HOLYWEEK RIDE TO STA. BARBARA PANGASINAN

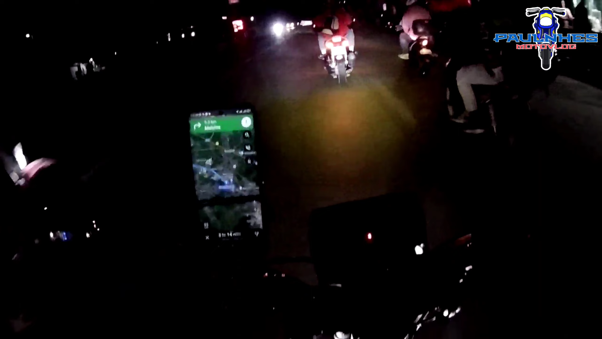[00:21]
so nandito na kami ngayon sa parte ng bulakan no so pawi kami ng pangasinan all right so marami tayong kasabay ng mga
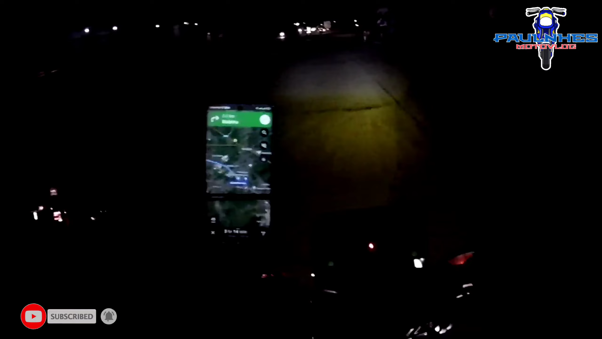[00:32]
riders na siguro magbabakasyon din bandang norte all right so magigatigatigang didi sila habang bakasyon pa so napakarami natin kasabay ngayon pero marami din malalaking truck kaya tayo pwedeng
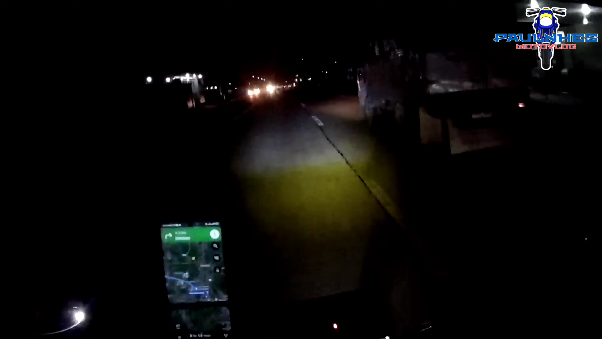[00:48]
magmatulin hindi tayo pwedeng mapagsabayan all right so gilid gilid lang tayo
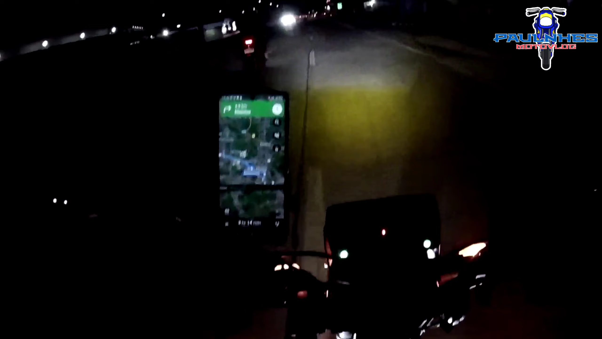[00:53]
nakakatakot yung malalaking truck all right so yun lang mga ka-adventure stay tuned update tayo mamaya bagal slow down slow down brothers